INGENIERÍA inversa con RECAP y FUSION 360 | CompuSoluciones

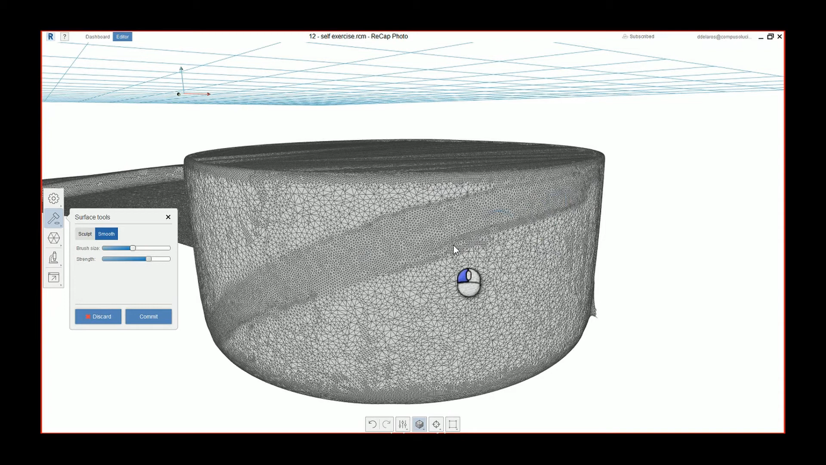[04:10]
Es muy común que la mayoría de los escaneos tengan una resolución bastante elevada, es decir, muchos elementos de malla. Para poder trabajar estos modelos
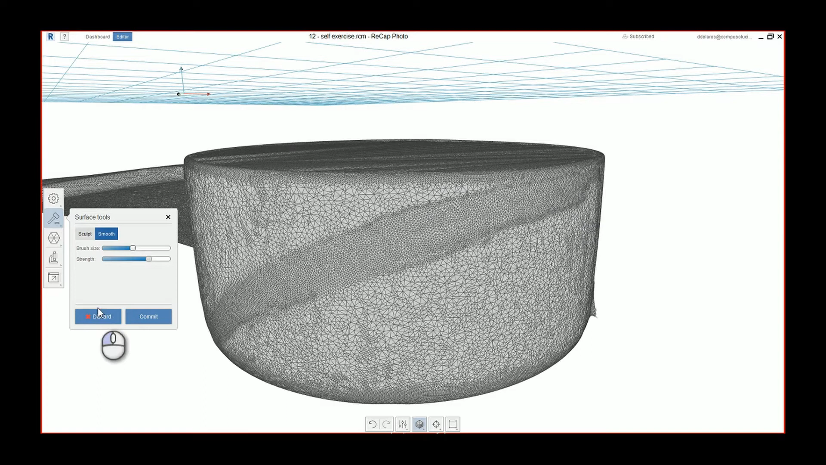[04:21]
de una manera más cómoda dentro de Recap y después dentro de Fusion, es recomendable reducir la cantidad de elementos que tenemos.